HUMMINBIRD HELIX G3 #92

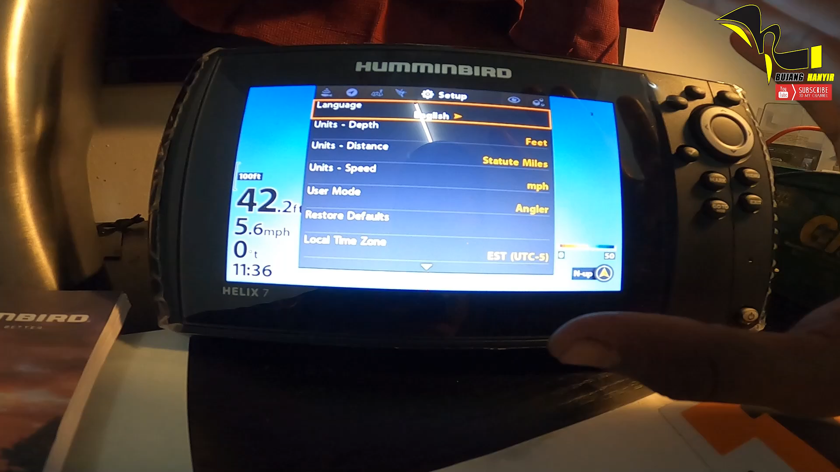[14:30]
On screen: speed 5.6 mph
kau nak main tasik pun dia ada setting dia kau boleh tekan sebab
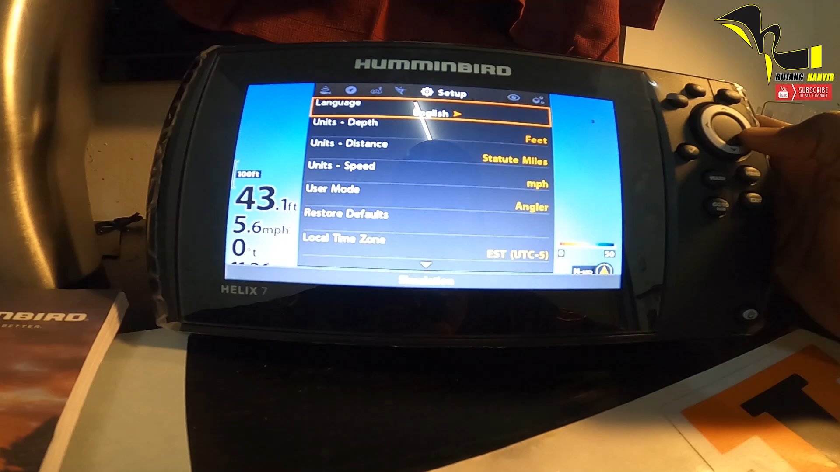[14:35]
On screen: depth 43.1 ft, speed 5.6 mph
benda ni dia akan mengikut sensitivity ni
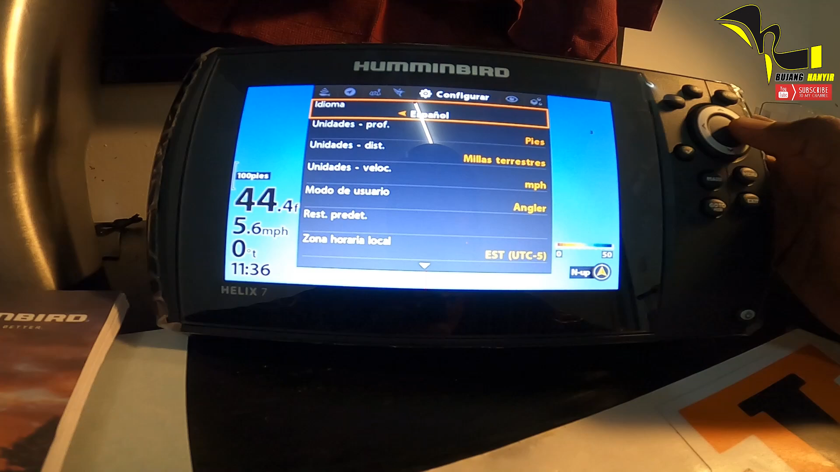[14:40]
On screen: speed 5.6 mph
espanol ni bahasa jangan tukar pening kepala ok
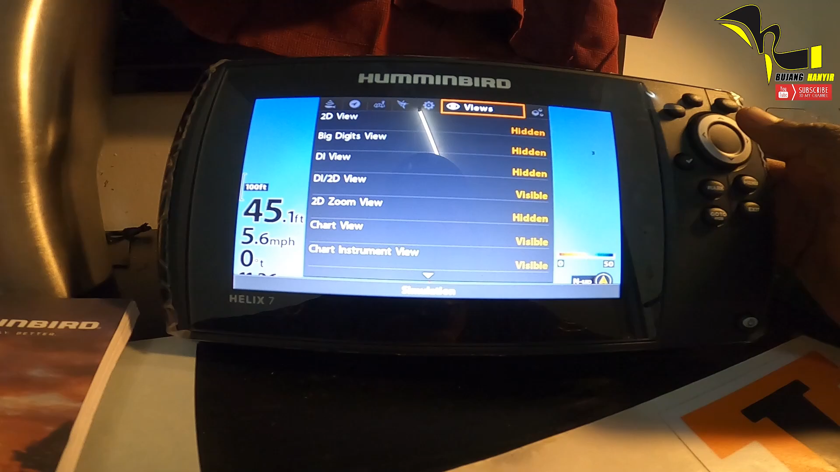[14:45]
On screen: depth 45.1 ft, speed 5.6 mph
dan view ni merupakan kau punya ni
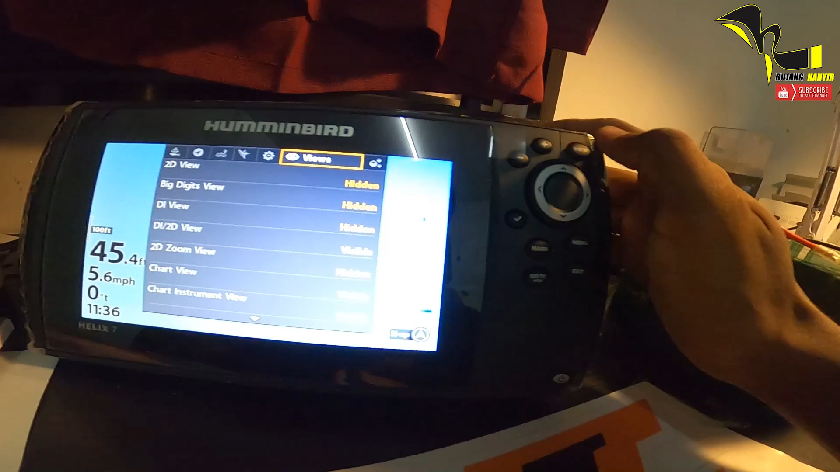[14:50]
On screen: speed 5.6 mph
button view bila kau hidden dia takkan keluar dan
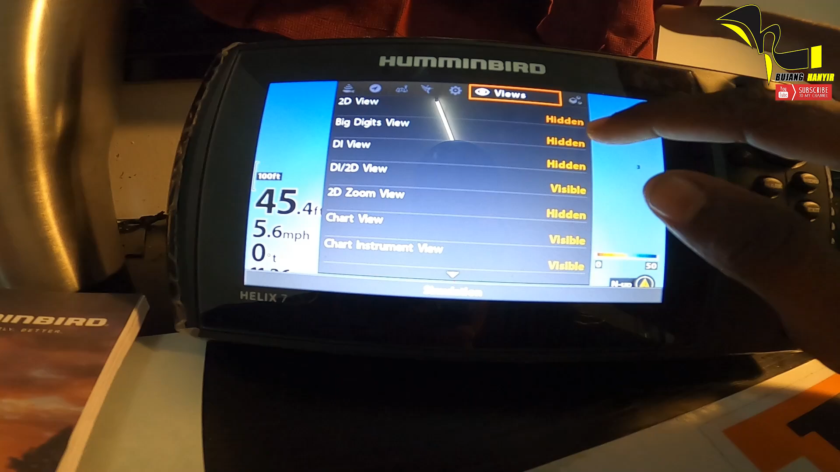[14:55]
bila kau visible dia akan keluar maksudnya
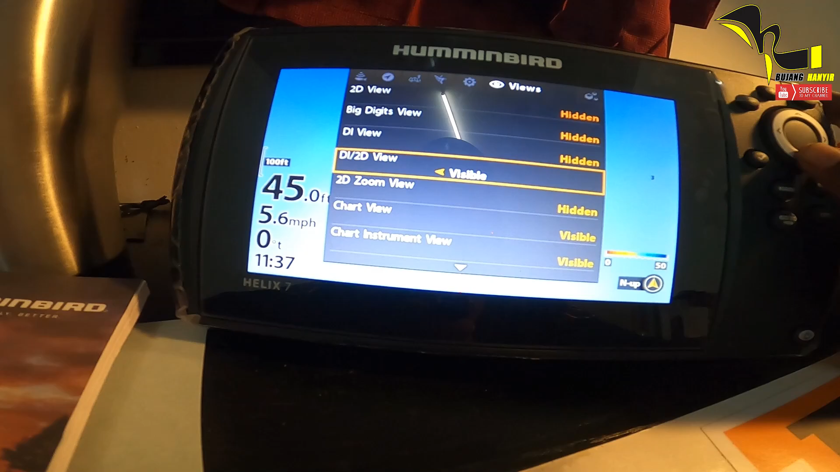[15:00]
On screen: speed 5.6 mph
down image dan 2D view ini aku visible so
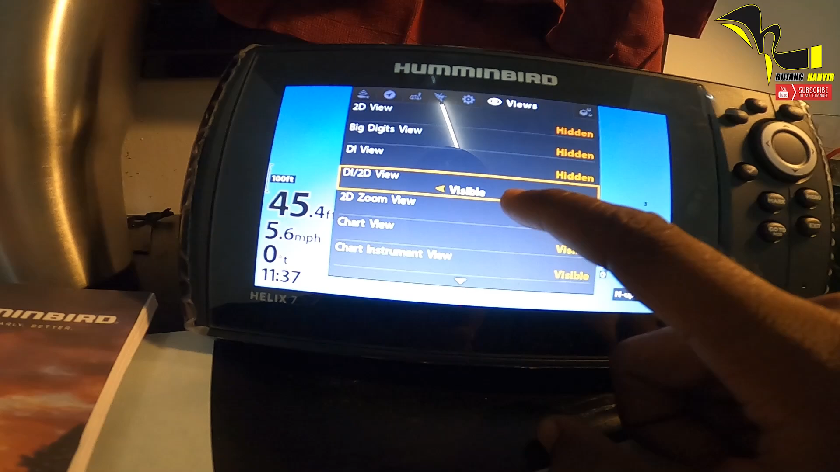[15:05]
On screen: speed 5.6 mph
aku akan nampak nanti lepas tu cat view aku visible dan aku
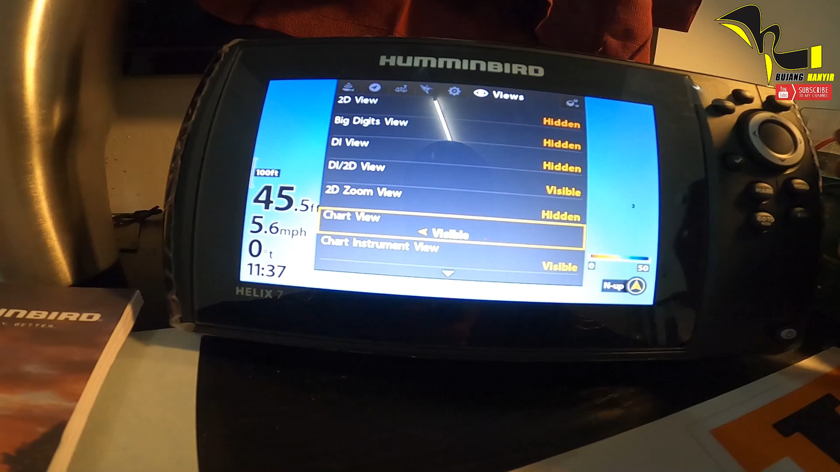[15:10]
On screen: speed 5.6 mph
akan nampak nanti dan aku akan tunjuk lah semua ni lepas tu cat view cat
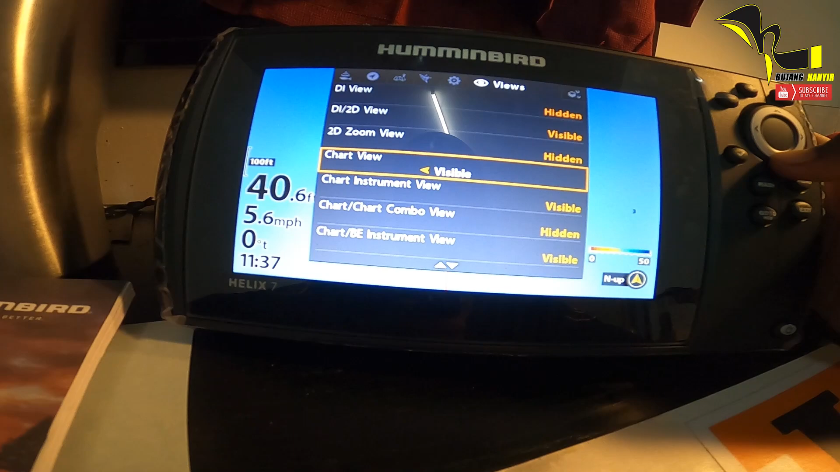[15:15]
On screen: depth 40.6 ft, speed 5.6 mph
instrument view kalau biasa benda ni aku tak pakai cat instrument
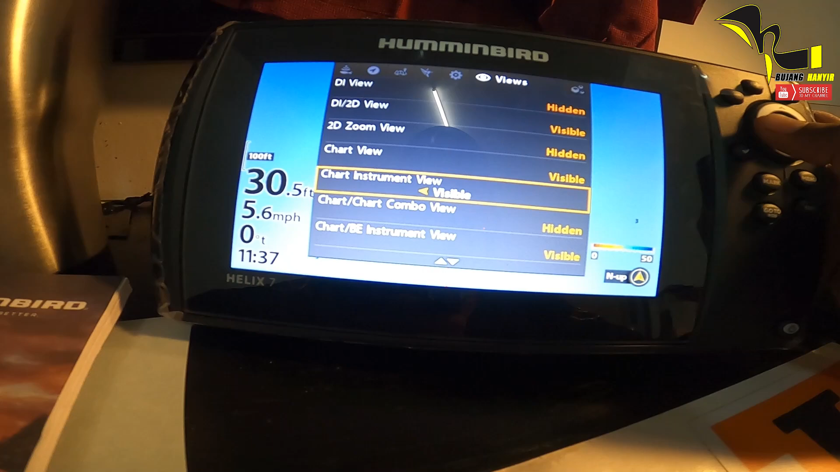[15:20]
On screen: depth 30.5 ft, speed 5.6 mph
aku hanya pakai cat view sahaja dan aku keluarkan
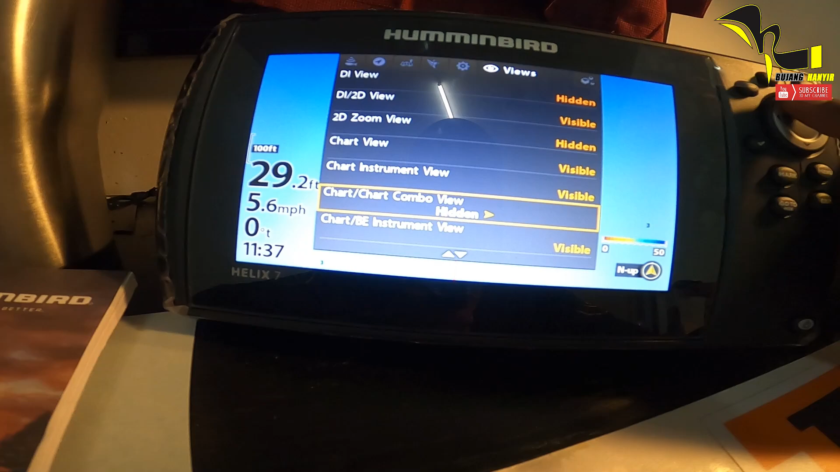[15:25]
On screen: depth 29.2 ft, speed 5.6 mph
cat BE instrument view
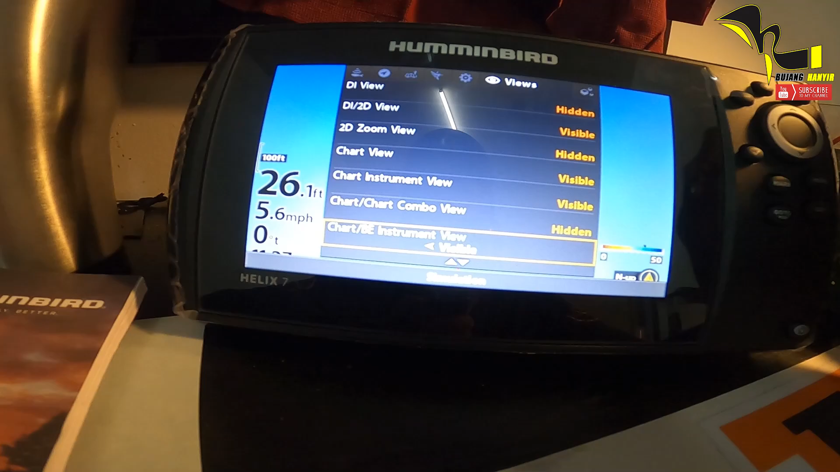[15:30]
On screen: depth 26.1 ft, speed 5.6 mph
lagi banyak lah sebab benda ni sebenarnya combo-combo
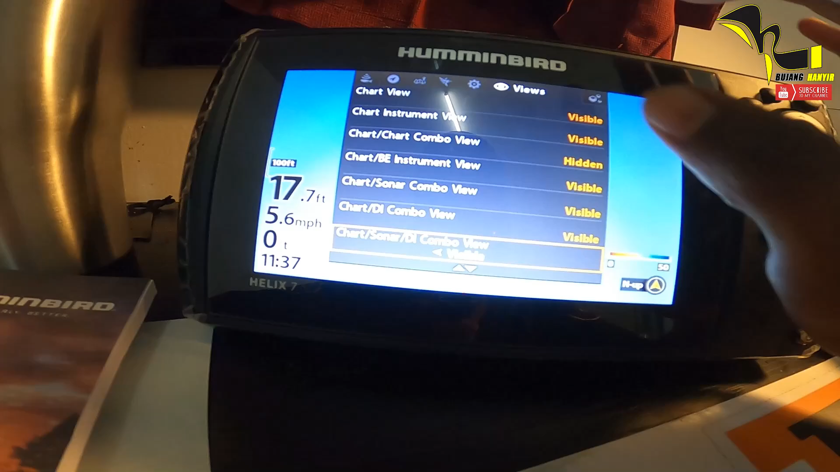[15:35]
On screen: depth 17.7 ft, speed 5.6 mph
untuk view korang dan sebenarnya yang paling function ialah cat sonar dan